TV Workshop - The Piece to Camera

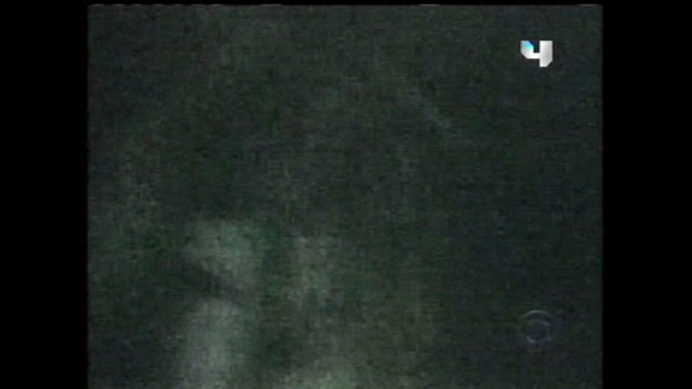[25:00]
It was just after 3.20 in the morning when an RPG hit this building. The machine gunners opened up.